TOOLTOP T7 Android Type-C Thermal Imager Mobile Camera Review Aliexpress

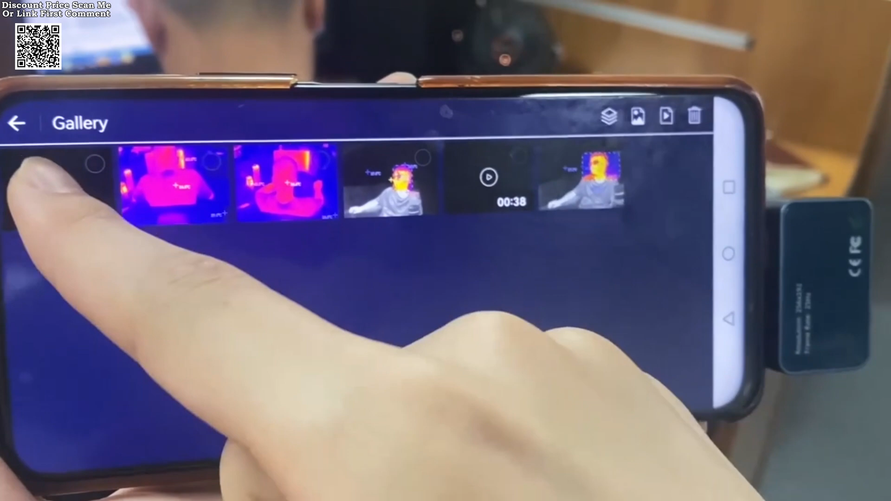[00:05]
The Tooltop T7 Android Type-C Thermal Imager is a
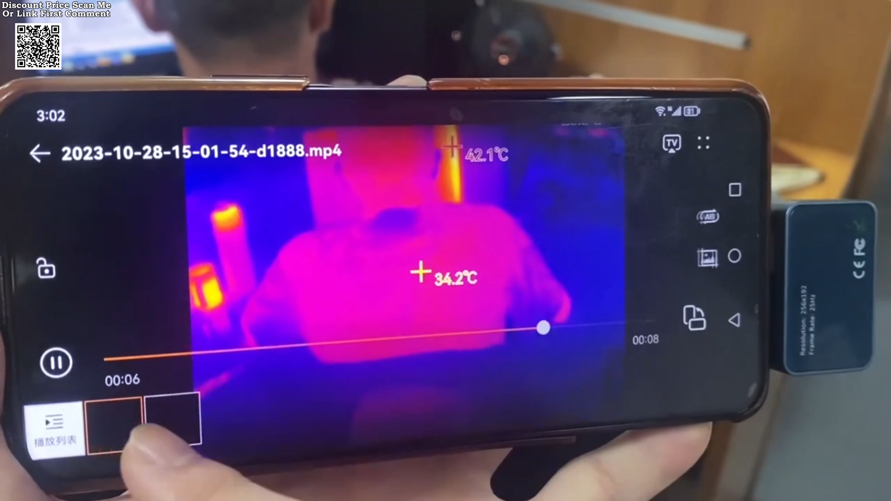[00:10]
On screen: spot 34.2°C, max 42.1°C
high-performance device designed for precise thermal imaging.
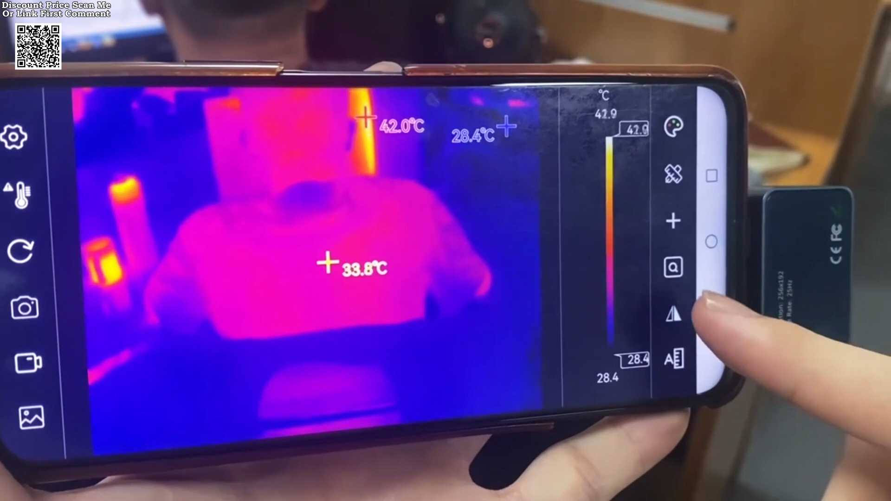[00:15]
On screen: spot 33.8°C, max 42.0°C, min 28.4°C
With a high-resolution infrared sensor of 256 by 192 pixels, it delivers outstanding imaging quality.
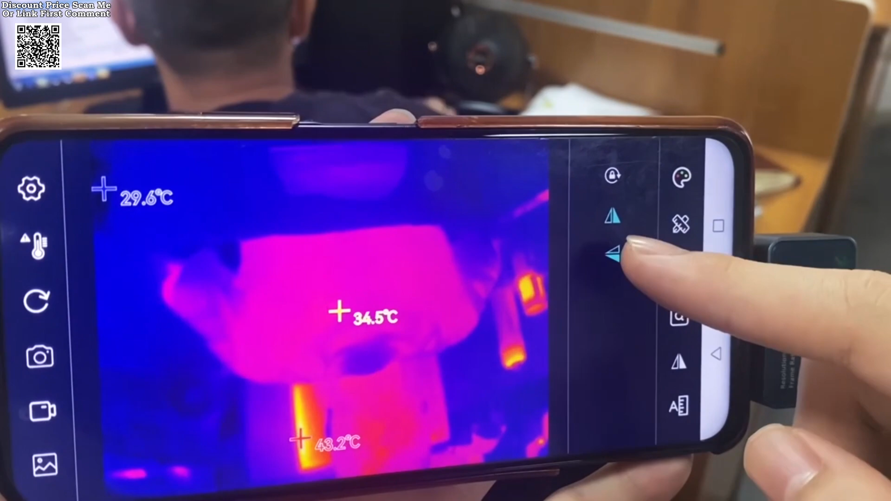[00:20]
On screen: spot 34.5°C
The advanced optical lens ensures a clear and detailed thermal view,
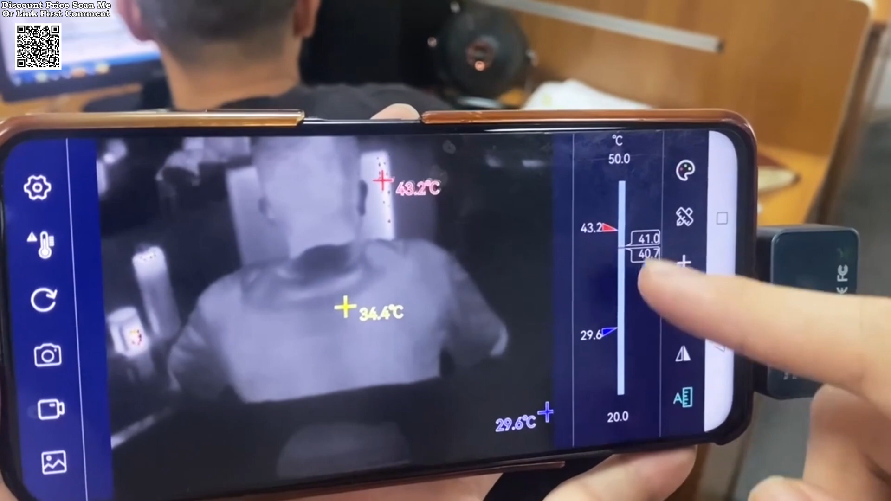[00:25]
On screen: max 43.2°C, min 29.6°C, scale top 50.0°C, scale bottom 20.0°C
making it an excellent tool for diagnosing faults in solar panels,
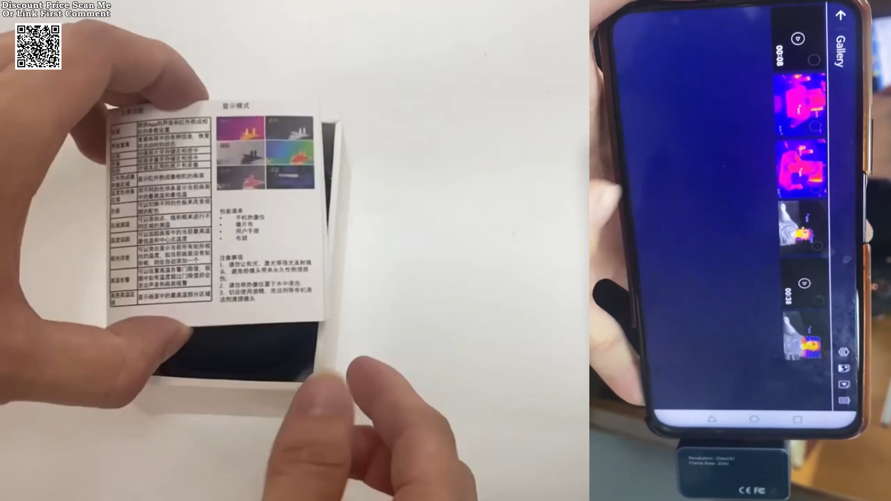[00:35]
One of its standout features is its smooth 25 Hz frame rate imaging,
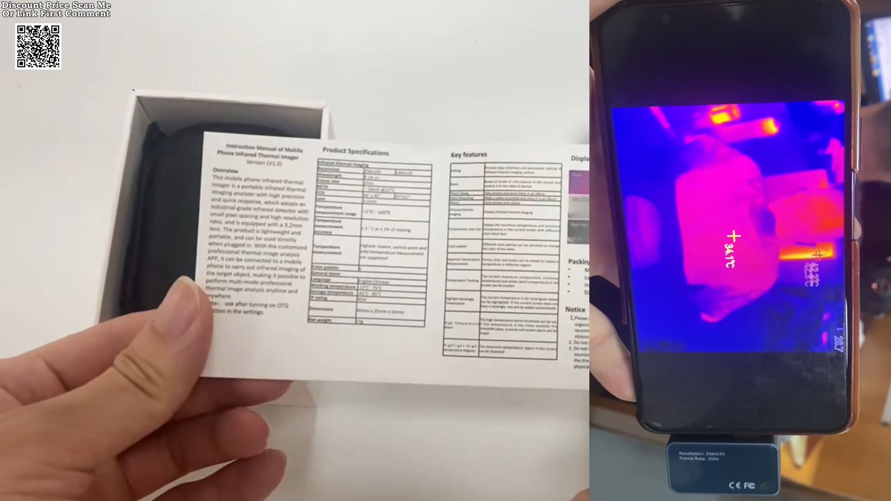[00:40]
which eliminates lag and ensures a seamless viewing experience.
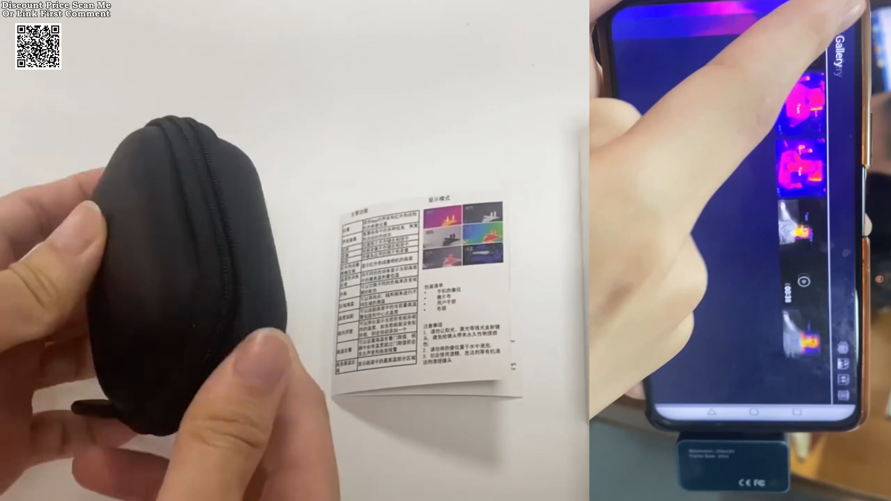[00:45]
The device connects effortlessly to a mobile app, allowing users to capture photos and videos,
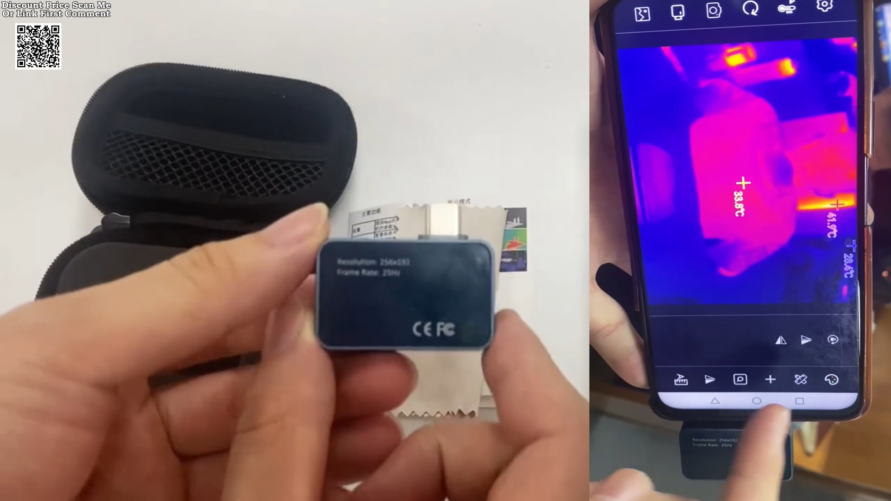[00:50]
store them in an album, and conduct professional thermal imaging analysis anytime and anywhere.
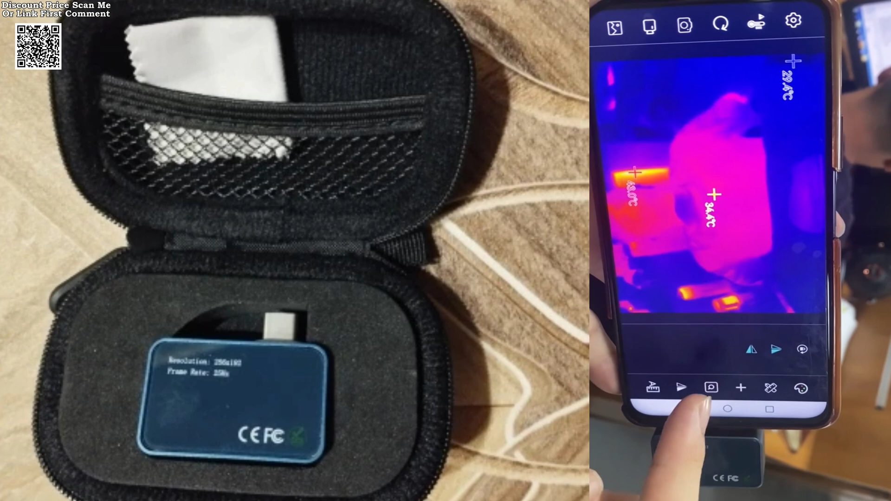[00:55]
Additionally, it offers versatile temperature measurement options,
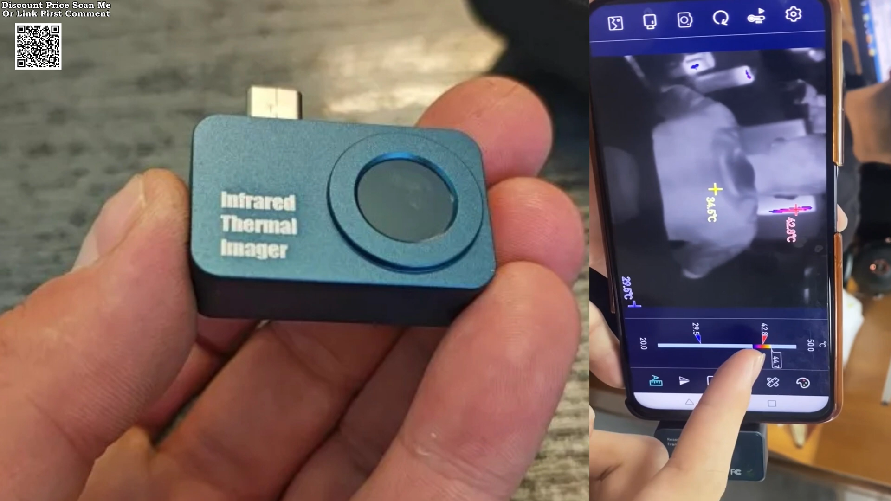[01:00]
including points, lines, and rectangular boxes for precise regional analysis.
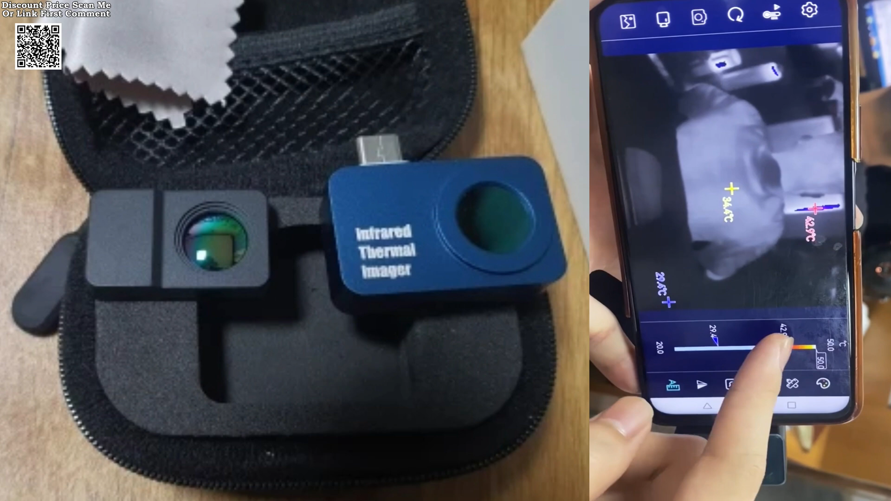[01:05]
The high and low temperature tracking, along with an integrated high-temperature alarm, enhances its diagnostic capabilities.
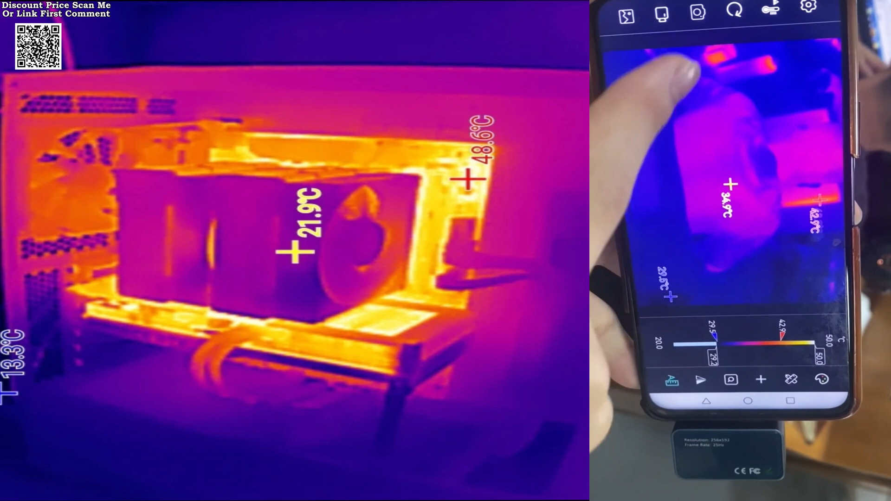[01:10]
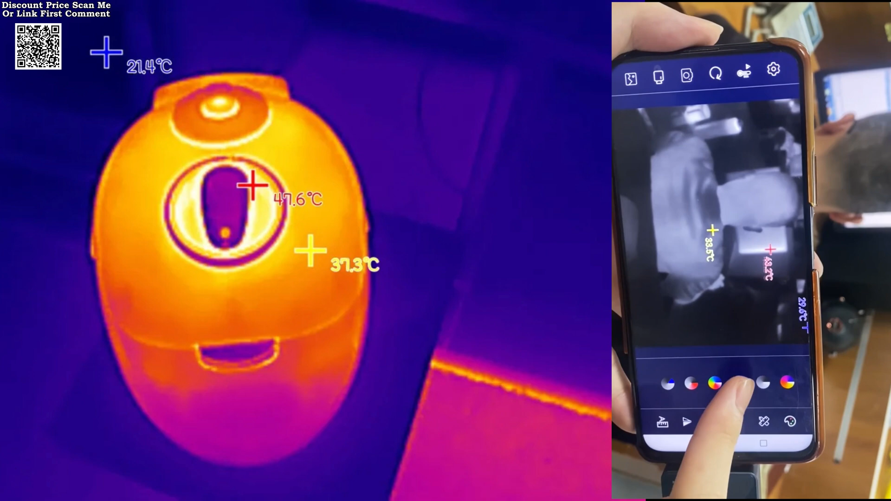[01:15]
With a broad temperature measurement range of dash 15 degrees Celsius to 600 degrees Celsius and an
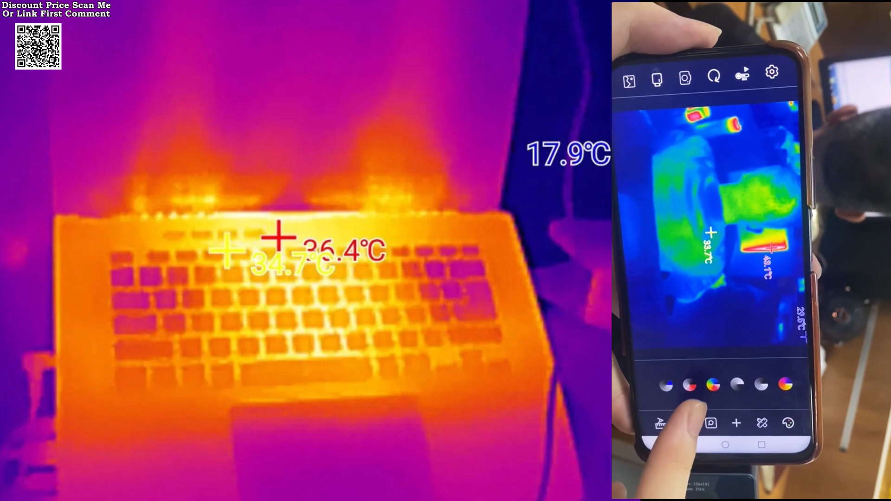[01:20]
accuracy of plus or minus 2 degrees Celsius or plus or minus 2 percent,
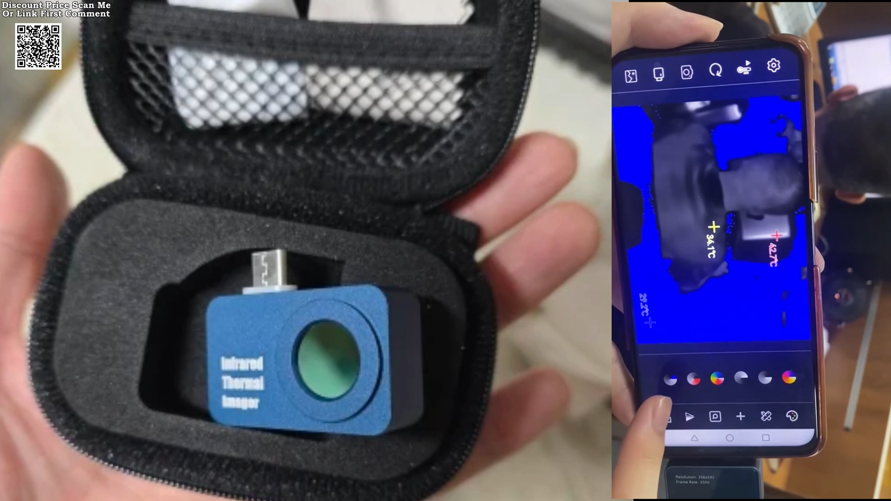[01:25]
the Tooltop T7 is highly reliable for various applications.
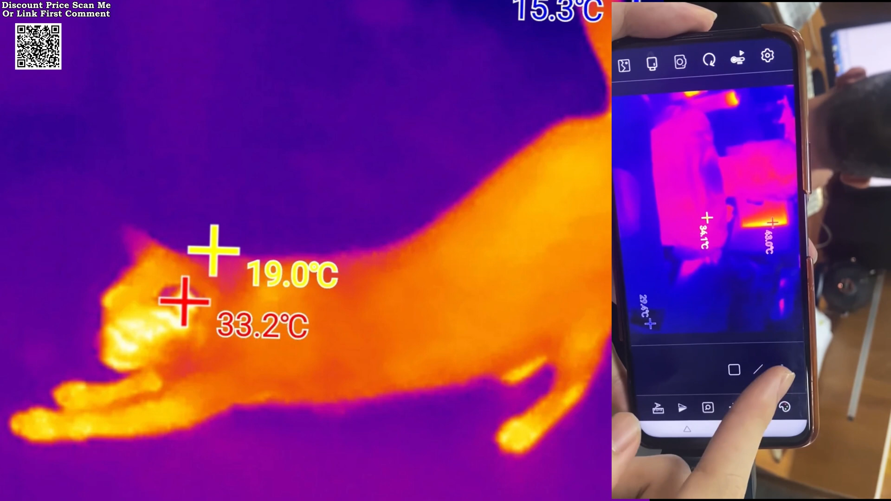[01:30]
On screen: max 33.2°C
The device supports automatic temperature tracking, measuring the highest, lowest, and central point temperatures efficiently.